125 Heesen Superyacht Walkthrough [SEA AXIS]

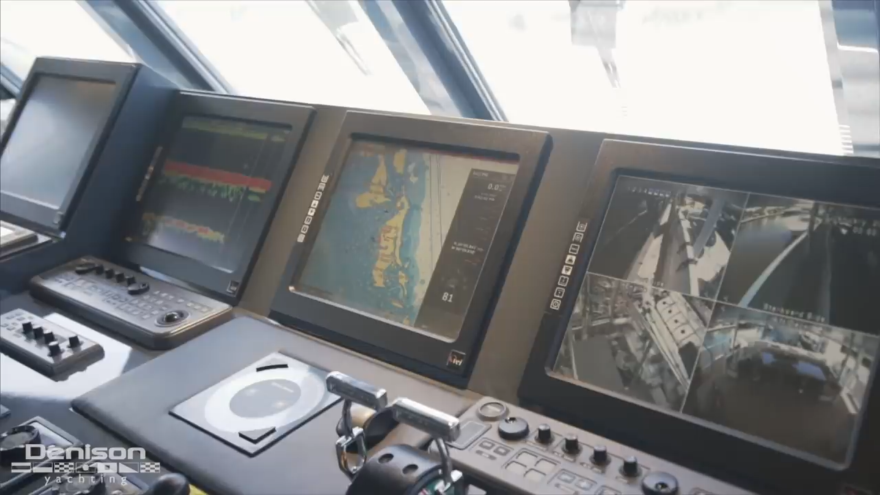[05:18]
And then all of these monitors actually can be switched out to any of the different systems at any time.
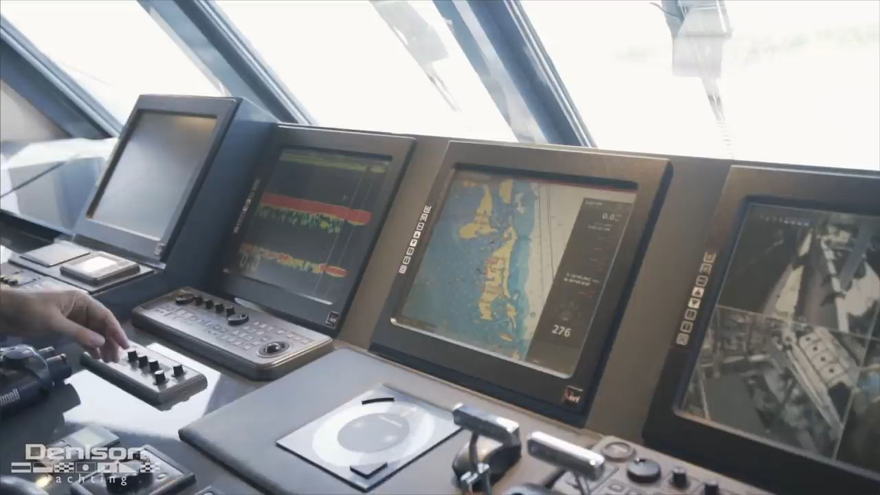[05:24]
So if I wanted to have radar on one and chart plotter over here, that's an option as well.